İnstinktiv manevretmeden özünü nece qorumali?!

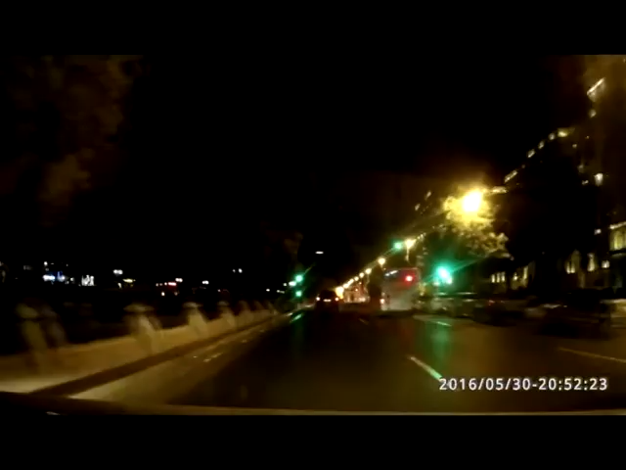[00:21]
Salam, sizinlə Aqil Rəhimovdur. Bu sujetdə mən sizə instinktiv manevr etmə haqqında danışmaq istəyirəm. İndi sağımda mənim maşın. Yanıb, bax, bax, görsədirəm. Bu maşın gör, neyəcək?
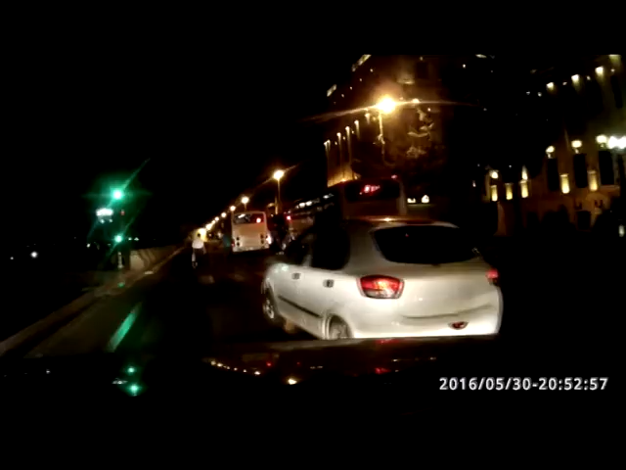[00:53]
İndi dönmə ışıqlarsız məni kəsəcək. Bax, gördünüz? Bax, bu instinktiv manevr etmədir. Yəni, o neyəməli idi? Dönmə ışıqları yandırmalı idi, məni buraxmalı idi. Amma mənim yanımda svetofora gələndə mən hiss elədim ki, hövsələsi sürücüdür. Və sürücülərin çoxsunda maşının qabağında problem olduqda o dəqiqə sola və ya sağa olaraq instinktiv sükandan manevr edirlər. Və bu zaman siz özünüzü qorumalısınız. Bir saniyə səbir basdım və o
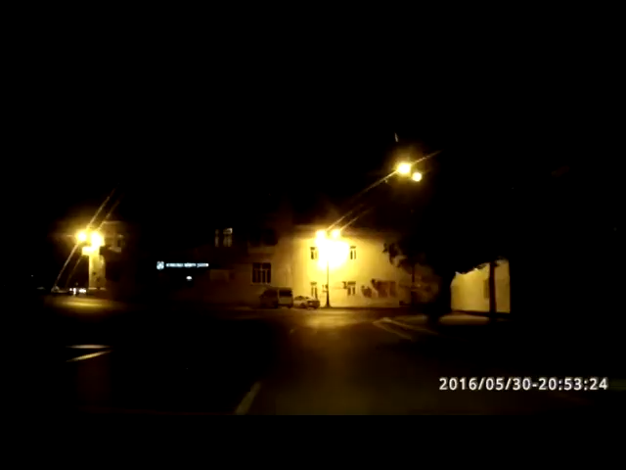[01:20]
instinktiv manevr edib mənim həyatımdan çıxdı, getdi. Yəni belə sürücüləri buraxın getsin, həyatınızdan çıxıb getsin. Zəhərə döndərməsin sizin həyatınızı. Diqqətinizə görə sağ olun.